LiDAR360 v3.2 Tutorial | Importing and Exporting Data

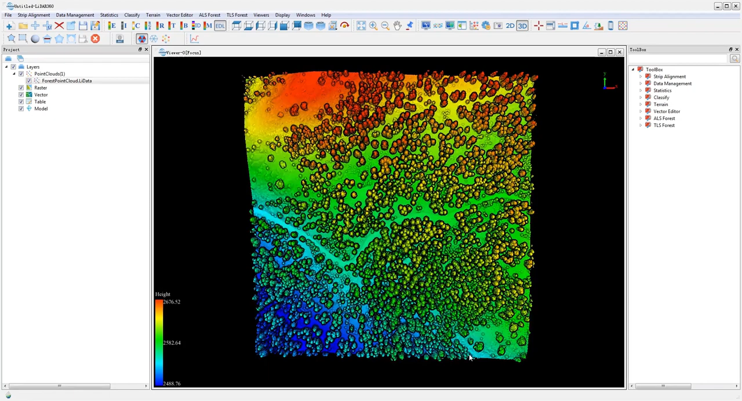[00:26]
The software also supports adding data dragging selected files into the UI display and
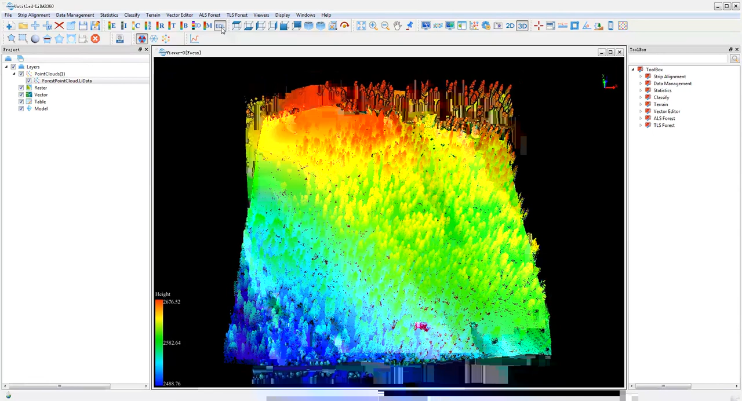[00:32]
a LiData file will be created in the same directory for each non LiData file imported.
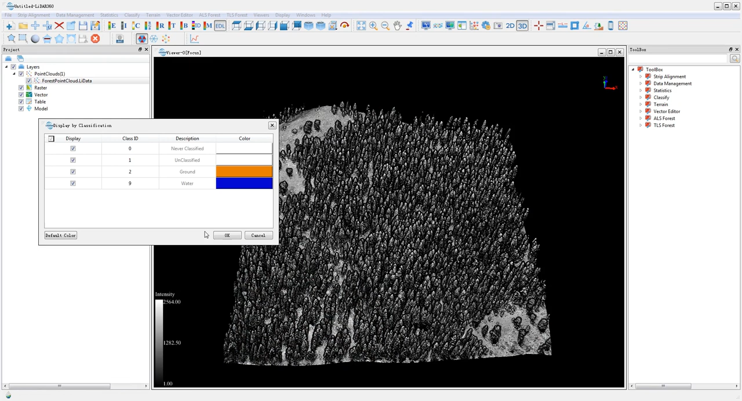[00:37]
Now LIDI 360 supports the following display modes that being by height, by intensity, by classification, by RGB, by return, by time, by blend, by tree ID, and by mix.
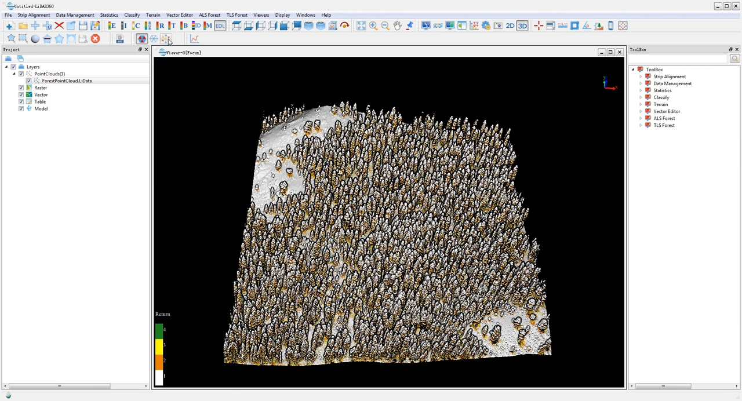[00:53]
Use the corresponding buttons to switch between display modes.
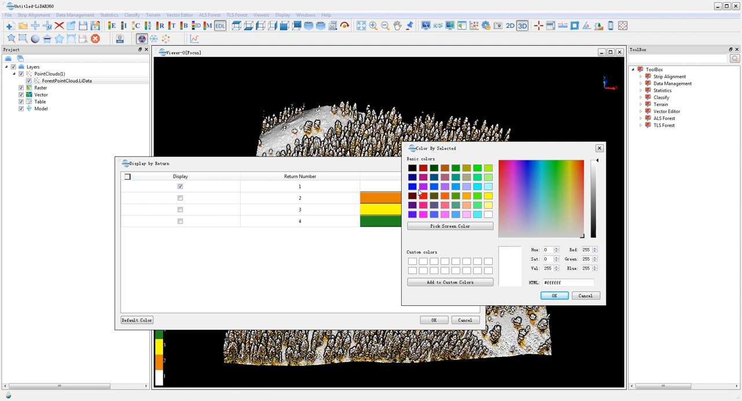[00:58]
You can also enhance the rendering effects by using visualization tools such as EDL,
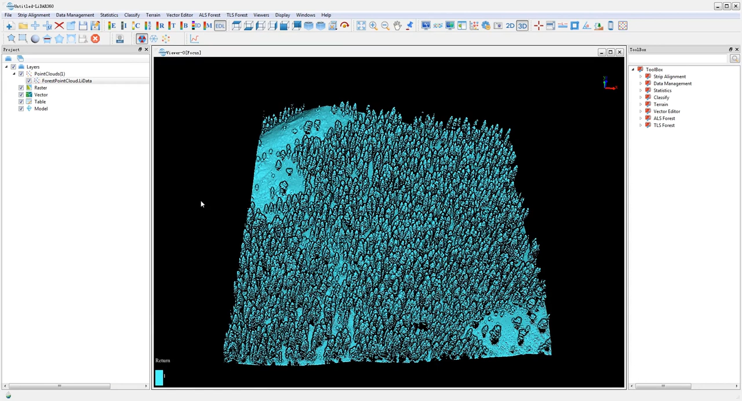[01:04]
PCB, and glass which are intuitive and helpful for your quality checks.
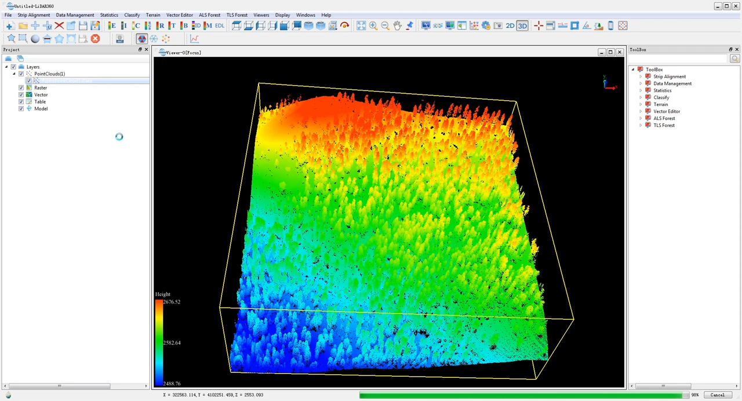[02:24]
Now by clicking on the display by blend or clicking display by intensity users can see the boundary between different land covers a little bit more clearly. So you want to right click on the data layer and then go to point size to change the point size size in display.
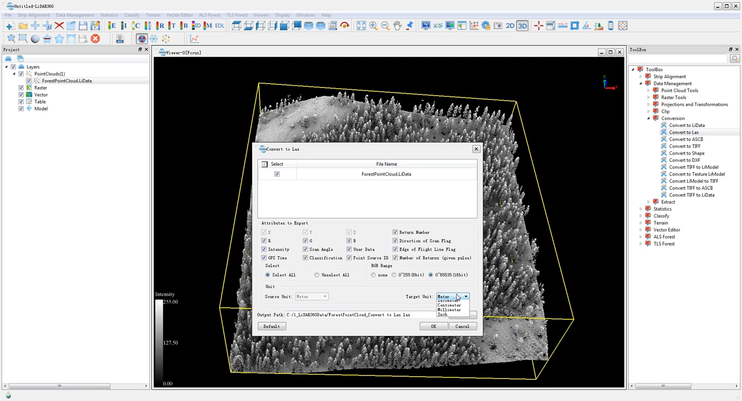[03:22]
Another one is convert to LAS, so you can convert point clouds in LIDATA format back to LAS, the standard LIDAR point cloud data format. And users can also set the target unit of the point cloud also. And you can also convert your LIDATA point cloud file to an ASCII format, which is a text format that can easily be viewed in a text editor.
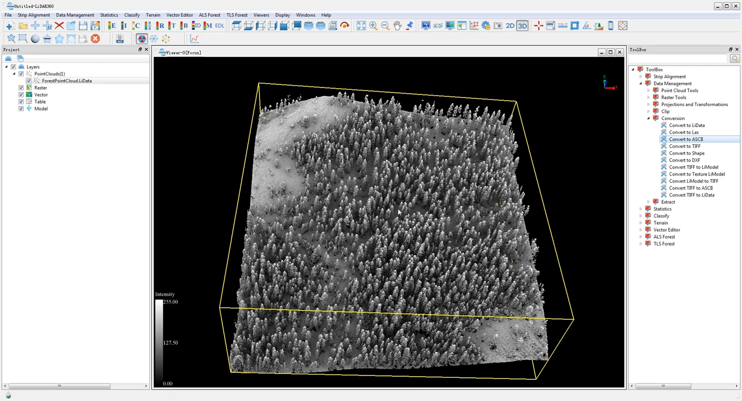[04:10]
The other conversion tools is convert to TIFF tool, where you can convert your LIDATA LIDATA point cloud to raster images according to the attribute of the points in the cell value method.
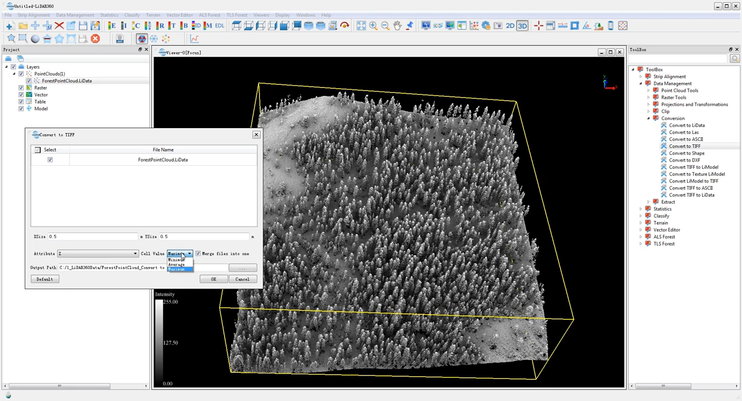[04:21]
Another one is the convert to shape tool, which can convert a point cloud in LIDATA format to a point cloud in a vector format.
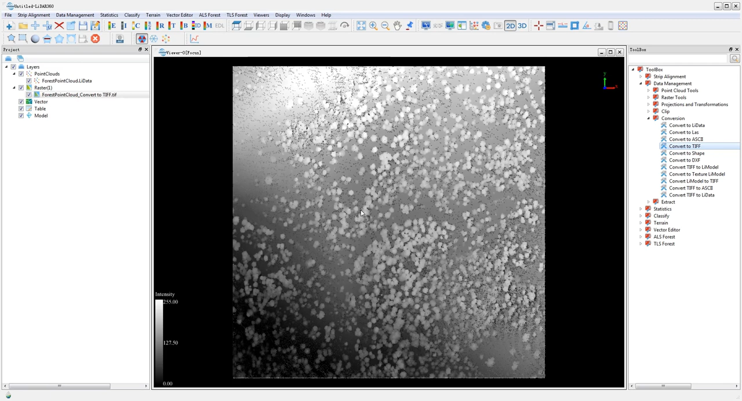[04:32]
The convert to DXF tool can convert a LIDATA file to a point cloud vector data in DXF format.
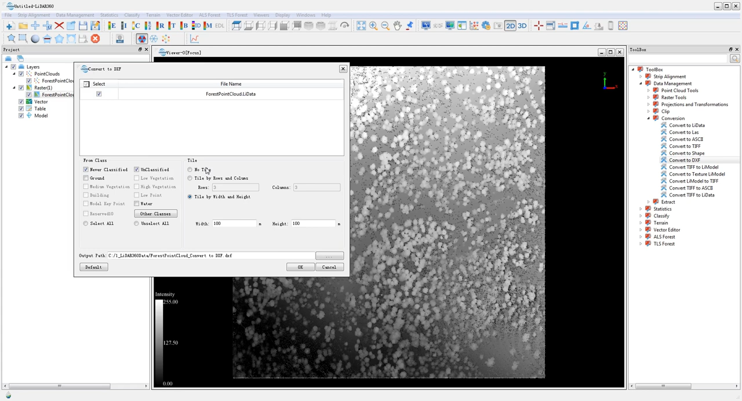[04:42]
Convert TIFF to LIDATA tool can convert a single band raster data format to a LIDATA format. The LIDATA model format is a LIDATA 360 software